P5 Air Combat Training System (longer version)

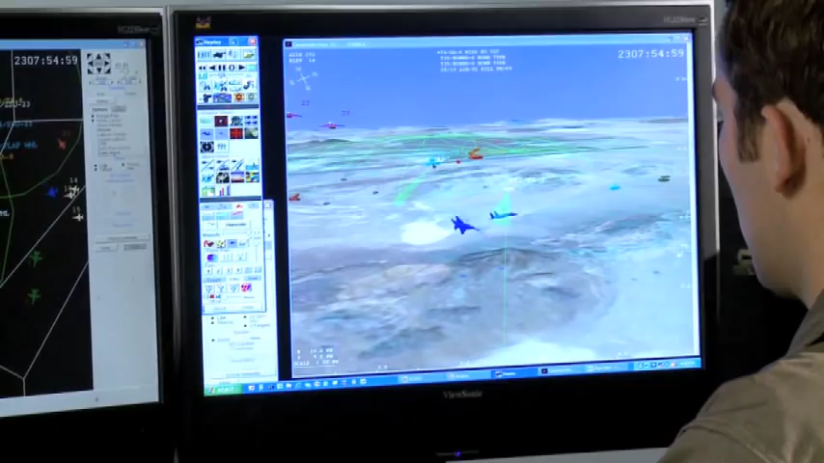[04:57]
here icads allows training officers to observe
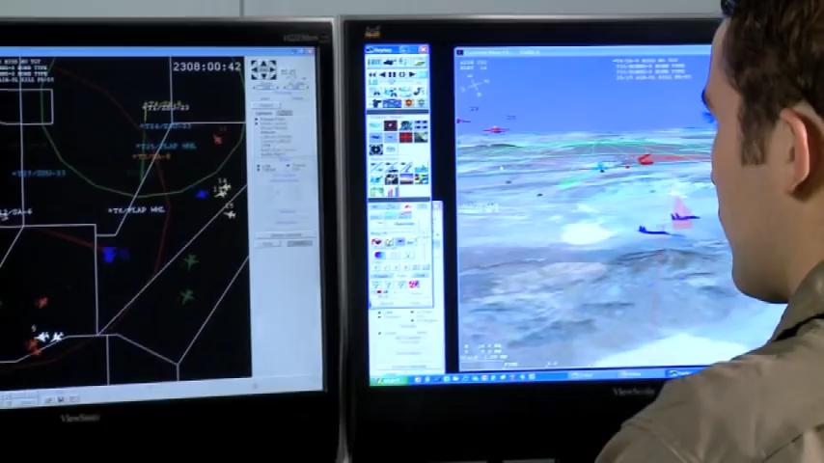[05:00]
the training exercise in real time control simulated threats and review the missions